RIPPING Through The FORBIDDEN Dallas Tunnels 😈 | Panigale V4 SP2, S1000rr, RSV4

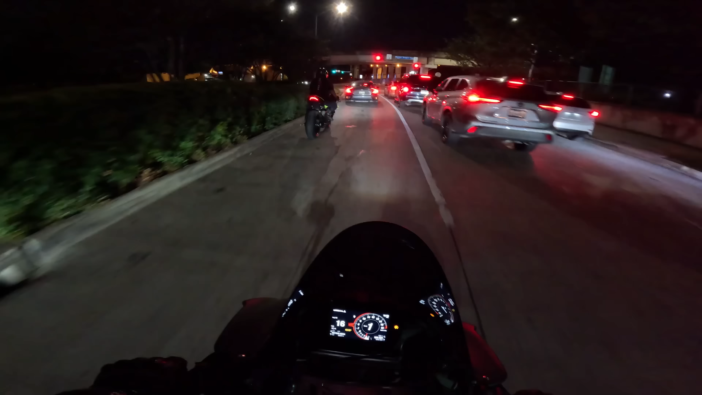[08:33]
Yeah, that's exactly what just happened. We're headed to the tunnels. I like going down to the Dallas tunnels because it's like the forbidden fruit.
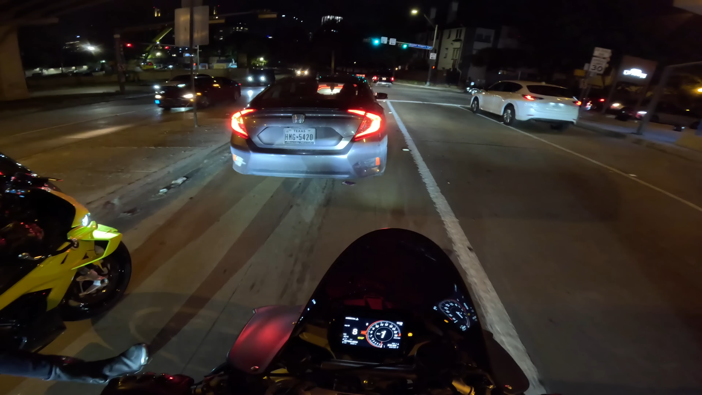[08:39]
It's the place you know you're not supposed to go because they have a task force.
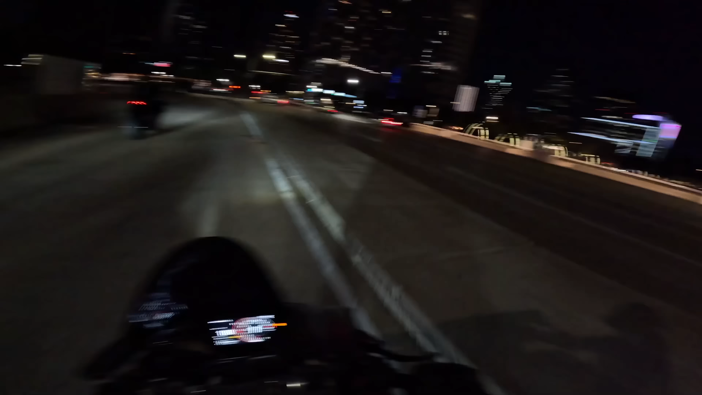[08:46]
Oh, the lights out here go crazy. Just wait till y'all see the lighting in the tunnels.